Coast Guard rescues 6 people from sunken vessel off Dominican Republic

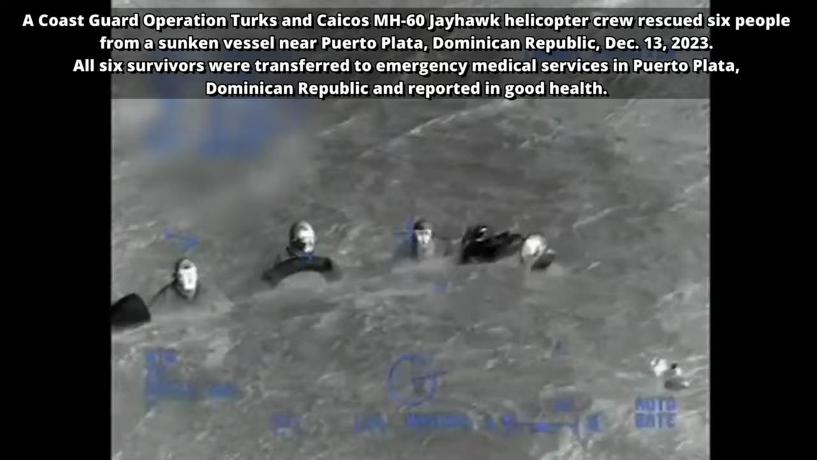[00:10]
rescued six people from a sunken vessel near Puerto Plata. Dominican Republic, December 13, 2023.